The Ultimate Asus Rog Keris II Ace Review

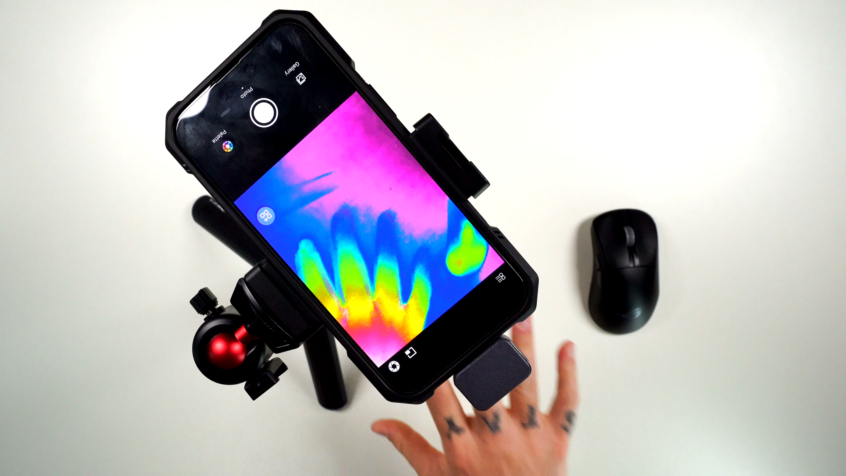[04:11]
And what this does, it's going to give us the heat signature of my hand transferring on to the mouse as far as my grip. Now, of course, this is a different hand size to hand size, but I just want to show you my core grip here. When I grip this mouse, it's not really in the back of my palm. It's pretty much right back here. I get a little slight touch back here occasionally, and then over there when I start dancing around with it, but it's not sitting in my palm. It's definitely resting up here, pretty much comes right below my knuckles, and that's where that hump is going to sit for my grip. So I'm almost clawing this mouse, kind of.